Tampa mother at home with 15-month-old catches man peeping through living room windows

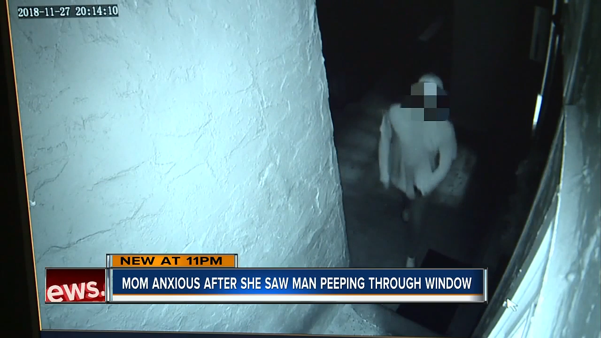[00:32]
He appears to be touching himself. I honestly feel completely violated. I've never felt like this in my entire life. She was home with her 15-month-old daughter.
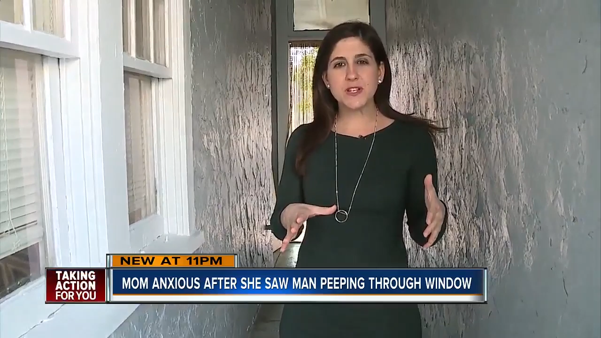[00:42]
The blinds were slightly open.
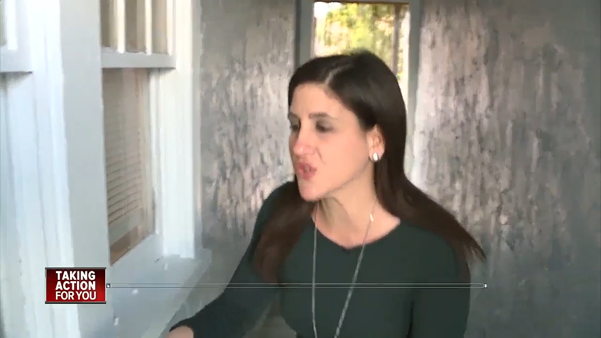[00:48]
You can see in the video the man is crouching down and he had a straight line of sight into her bedroom.
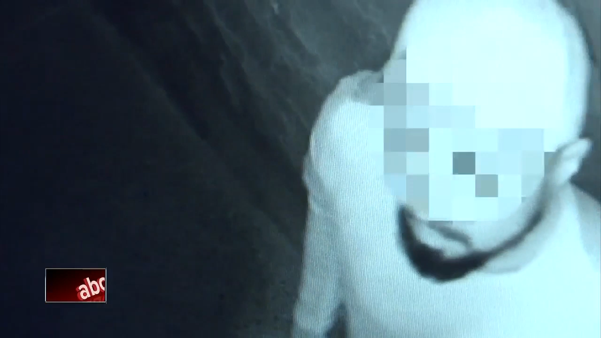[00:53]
We're not showing that man's face because police haven't said if he's facing any charges. We've also cropped part of the video because it's inappropriate.
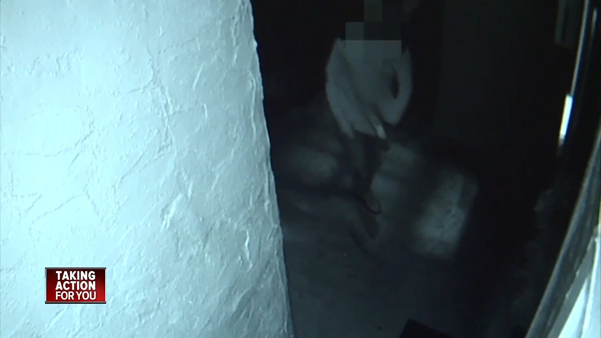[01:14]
She says at first she thought the man was attempting to break in. Once he sees a camera, he takes off.